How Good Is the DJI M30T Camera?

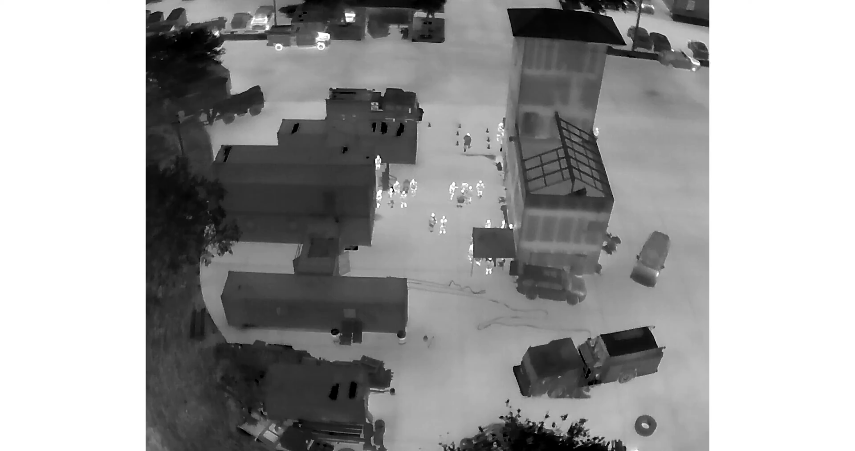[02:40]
Both the video resolution and photo size of the infrared image in super resolution mode are 1280 by 1024 and the normal mode is 640 by 512.
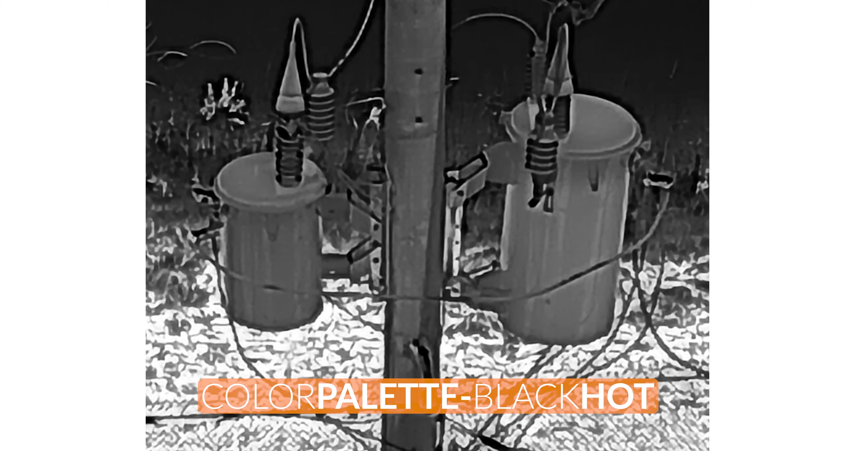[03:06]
tint, iron red, hot iron, arctic, medical, fulgarite, rainbow one, and rainbow two.